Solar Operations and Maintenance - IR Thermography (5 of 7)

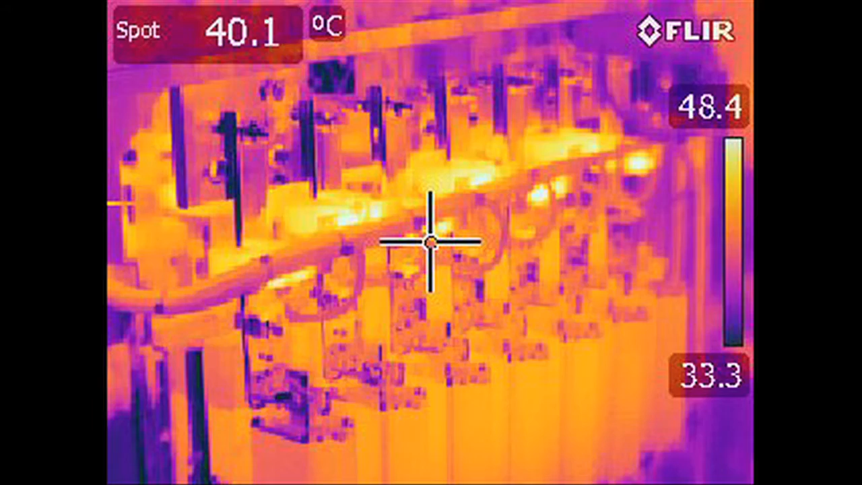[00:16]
On screen: spot 40.1°C
It also gives you an immediate visual cue when there are any anomalies in the system.
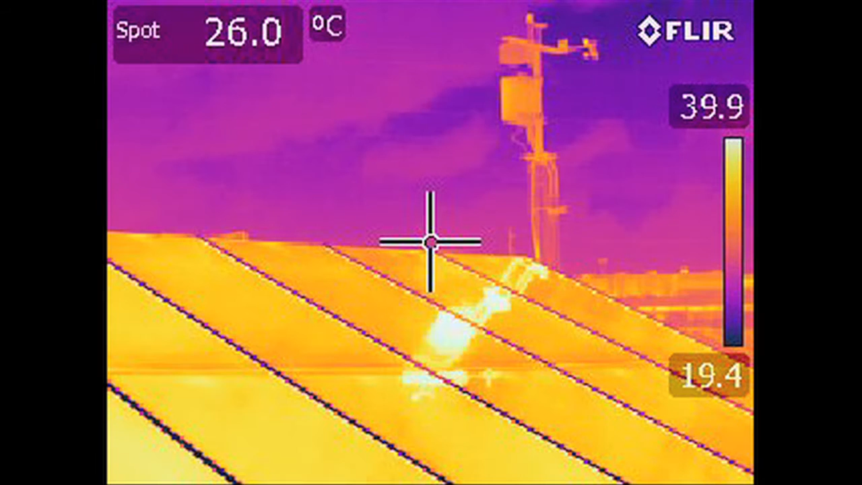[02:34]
On screen: spot 26.0°C
The camera manufacturer may recommend a particular angle to use when shooting.